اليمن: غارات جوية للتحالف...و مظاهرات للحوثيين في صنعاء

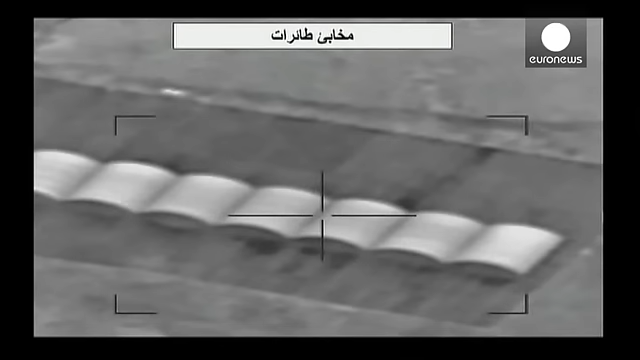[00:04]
غارات جوية حسب المصادر السعودية استهدفت مخازن للأسلحة في صنعاء وكذا وزارة الدفاع
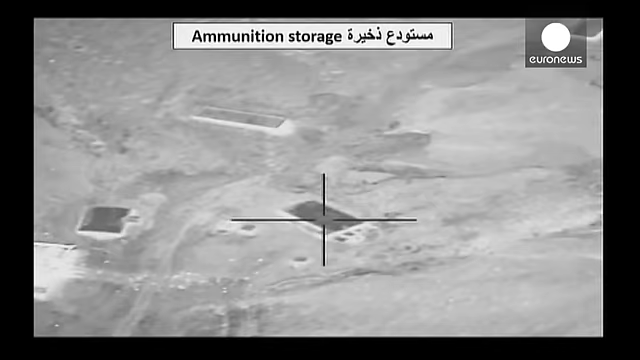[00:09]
ومباني